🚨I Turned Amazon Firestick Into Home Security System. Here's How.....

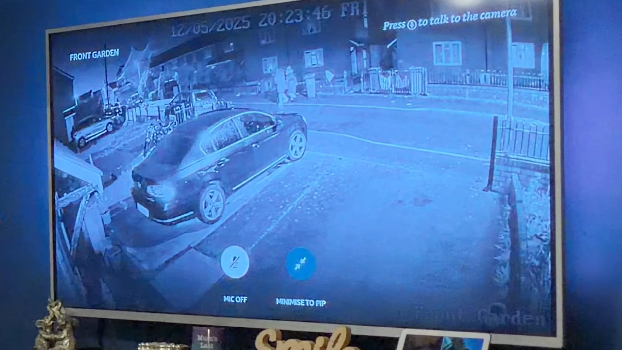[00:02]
One of the great things about the Ring doorbell is you can get it on the Amazon Fire Stick.